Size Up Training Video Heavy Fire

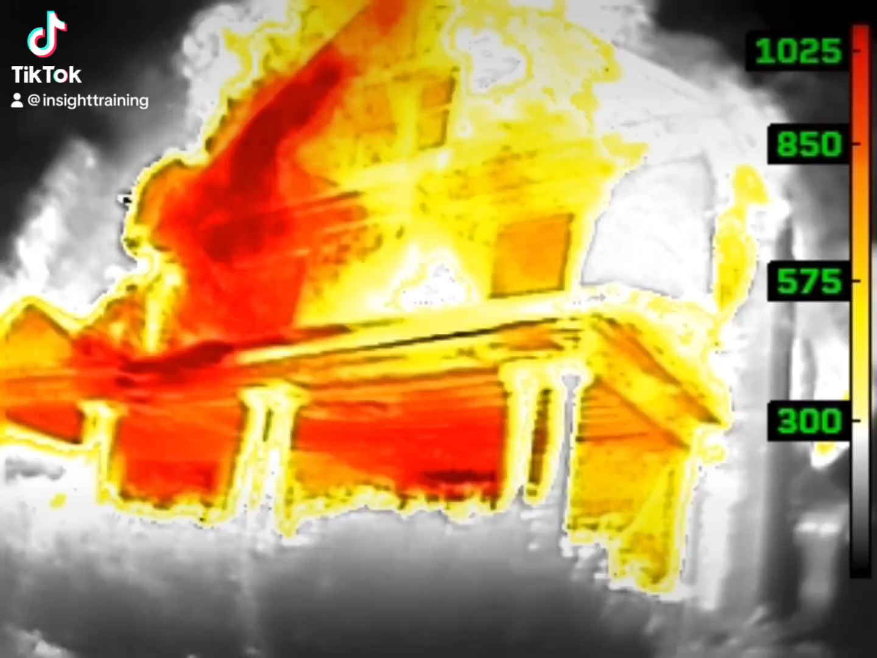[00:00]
Check. However, let's look deeper than the obvious statements of IC Red.
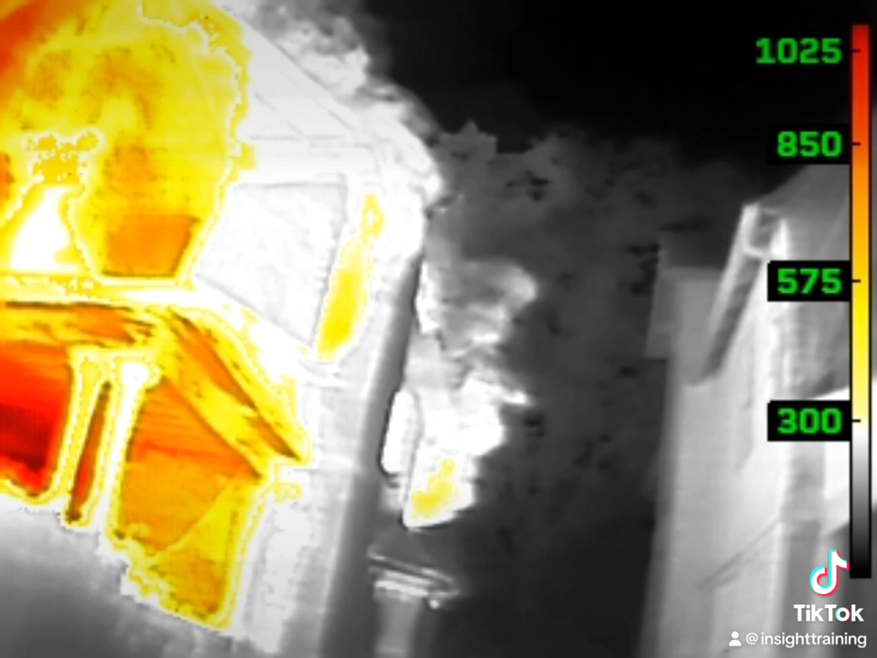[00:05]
When you look back at the A Division, remember how much heat you saw.
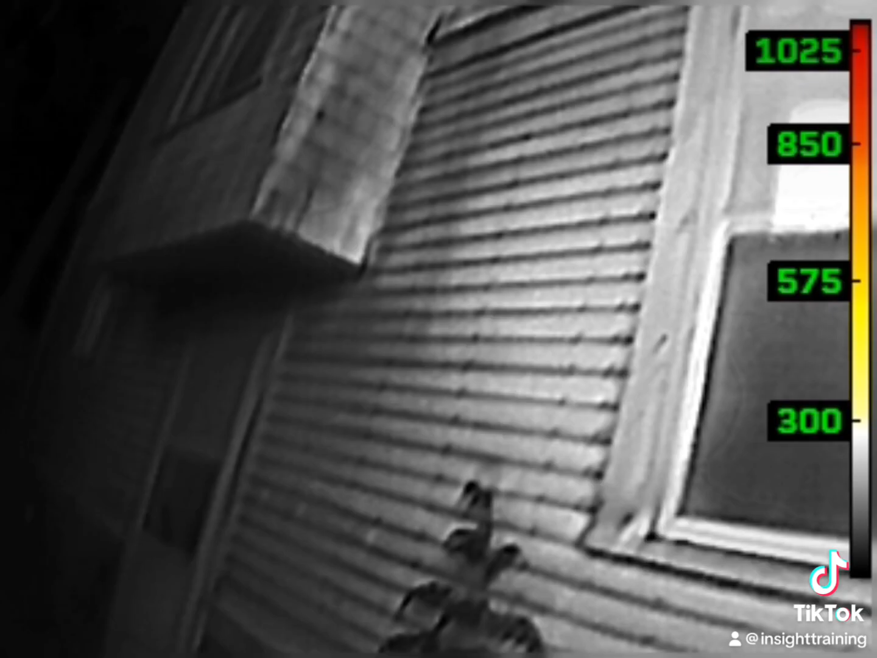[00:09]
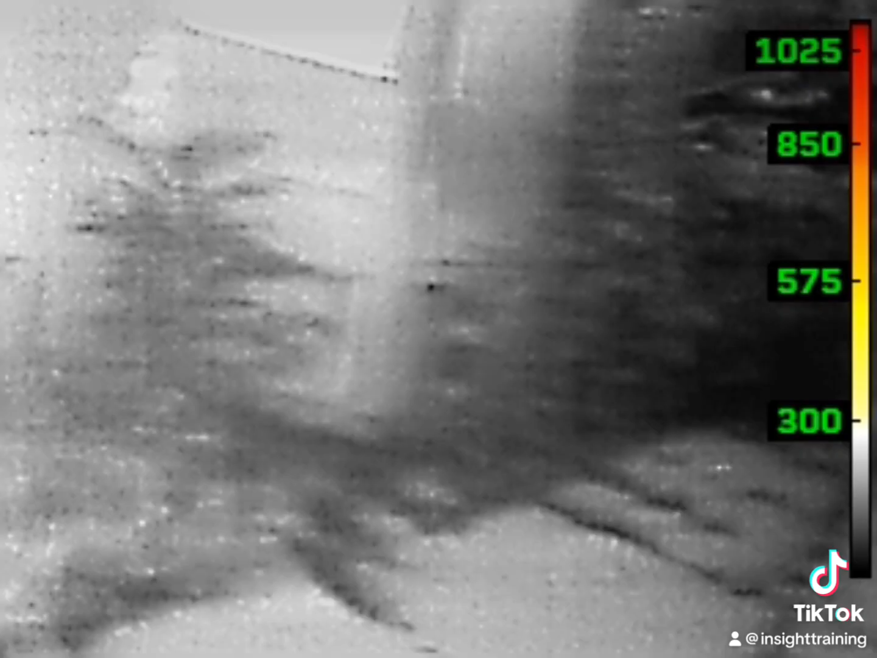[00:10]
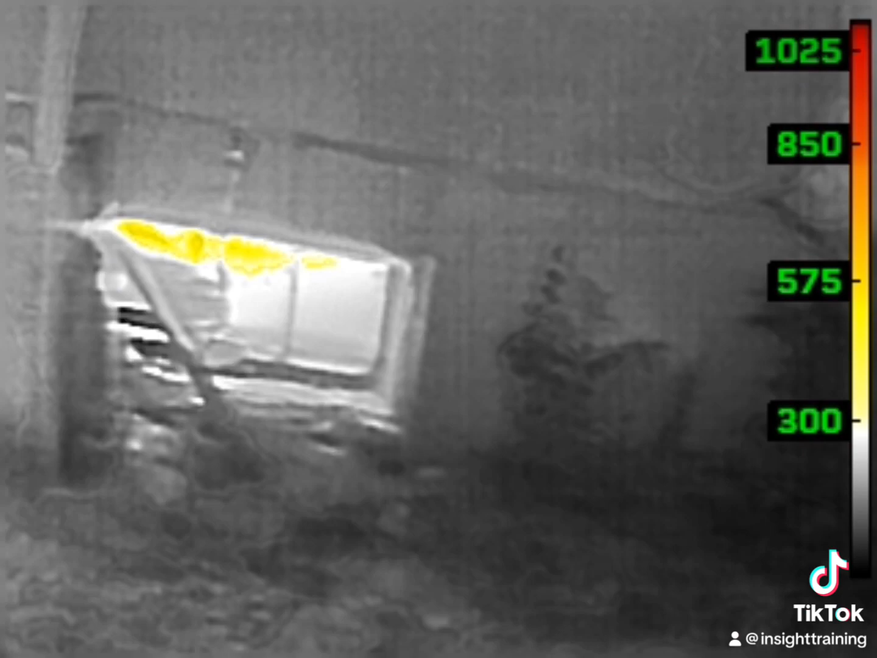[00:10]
Now we're looking at the Delta Division and we see heat coming through the bottom window indicating a basement fire.
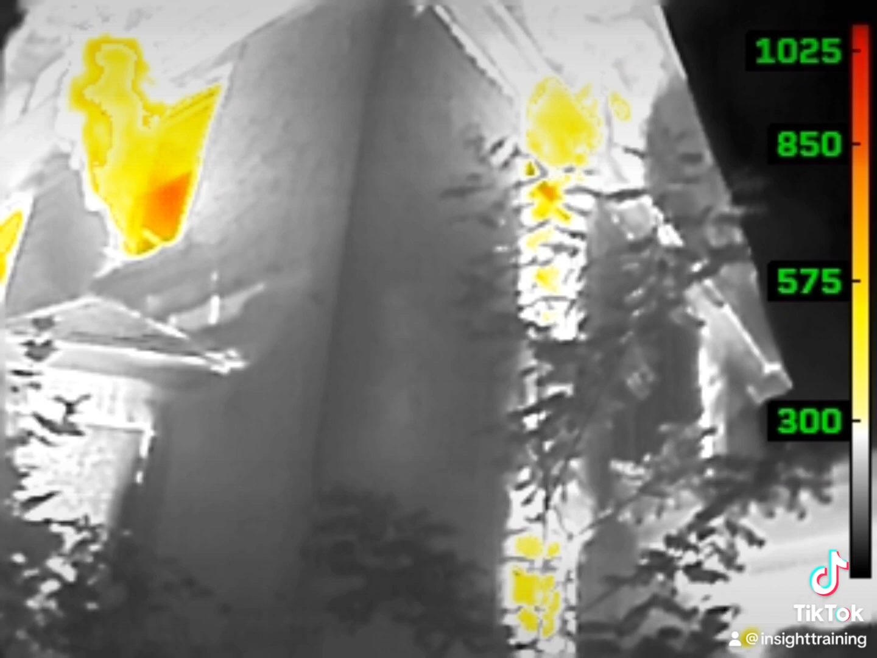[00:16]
As we walk around, we see potential problems with the exposure, heavy heat exhausting out of the windows,
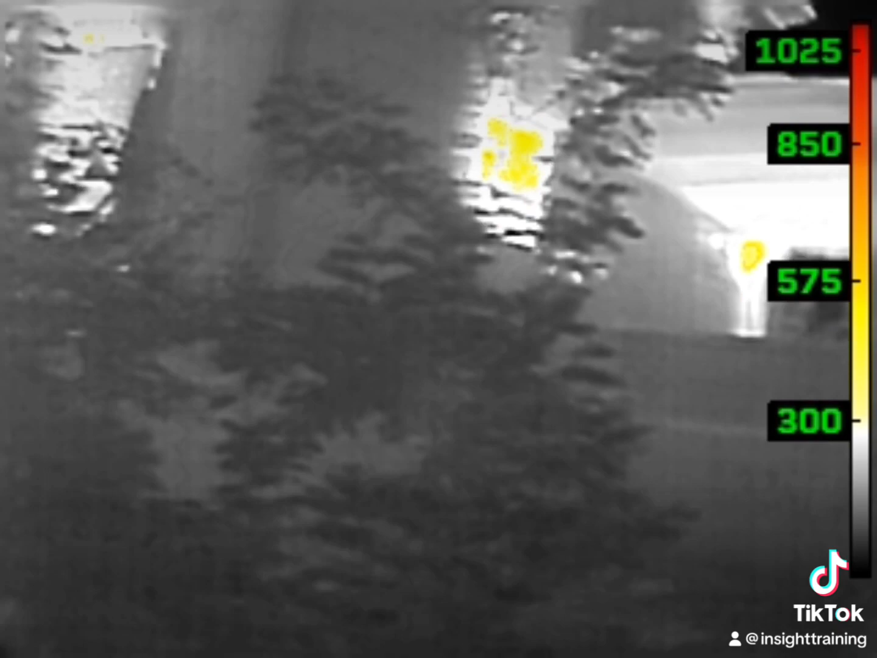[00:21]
thermal bridging cues showing the heat transferring from the front to the back, and approximately half the heat signatures we saw on the front.
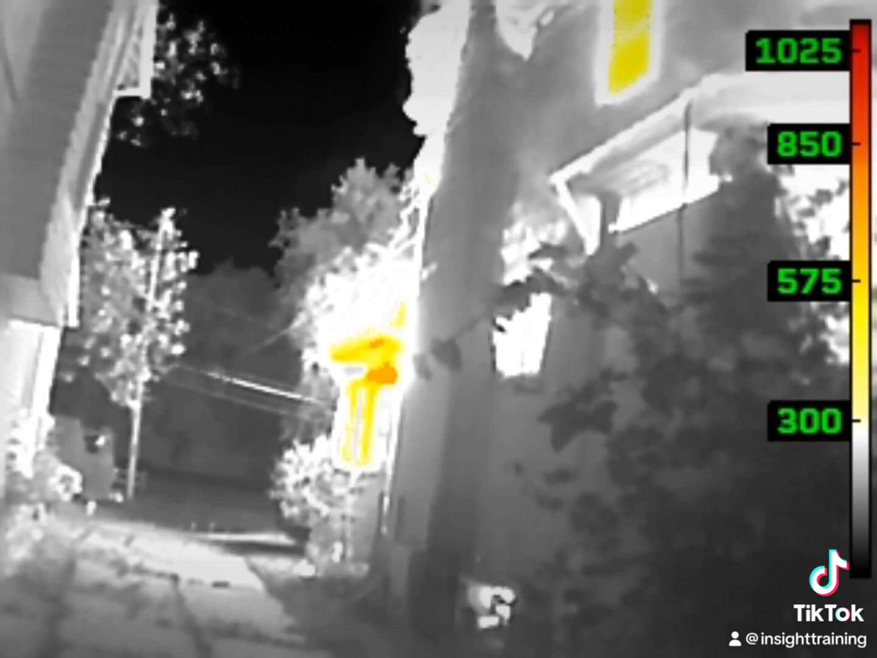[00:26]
Remember the basement window indicating fire beneath and seeing the heat transferring up through that thermal bridging cue we just pointed out.
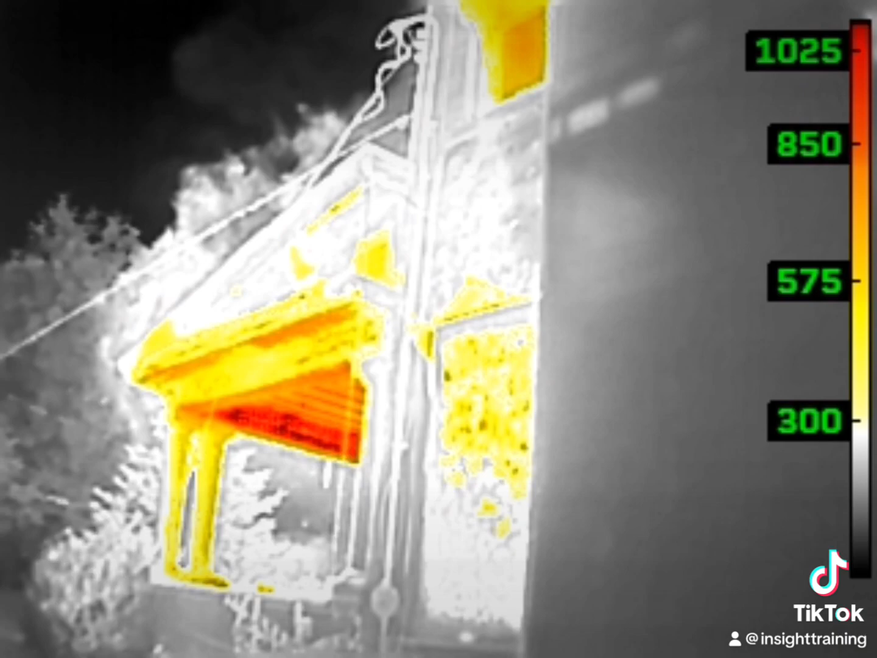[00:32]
As we move back around the A Division, notice how much heat is exhausting out of the front door,
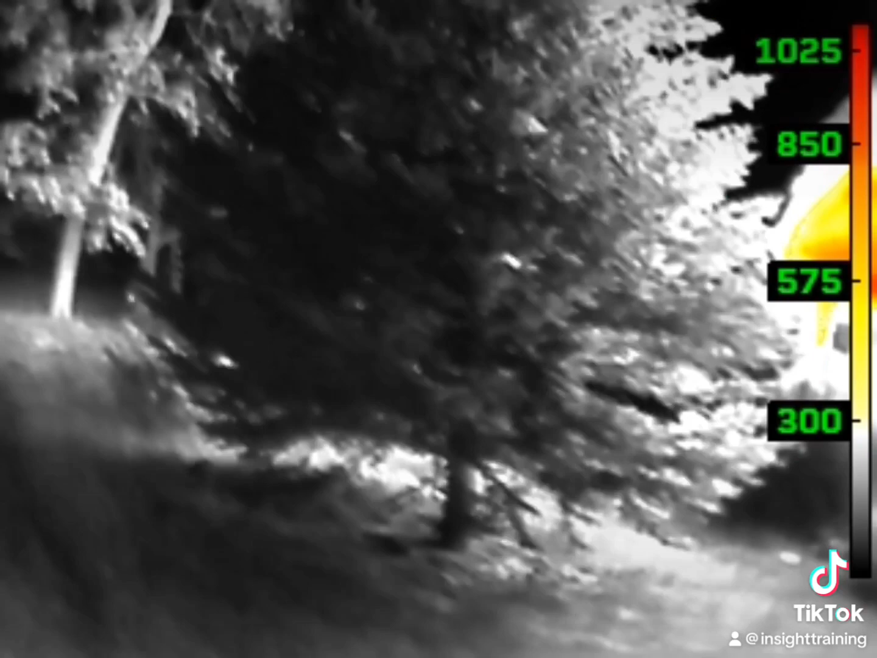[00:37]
auto-exposing the second floor, and going up into the attic.